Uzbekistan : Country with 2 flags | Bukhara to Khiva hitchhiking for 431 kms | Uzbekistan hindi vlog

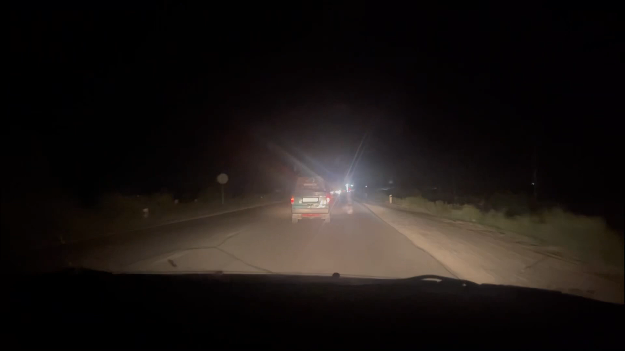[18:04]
अब हम उरगन सिटी से 4-5 किलोमीटर की दूरी पर आ गए हैं और मुझे पता नहीं चल पा रहा है कि हम लोग जा कर रहे हैं, तो मैं इनसे पूछ रहा हूँ कि अब हम कहाँ जा रहे हैं।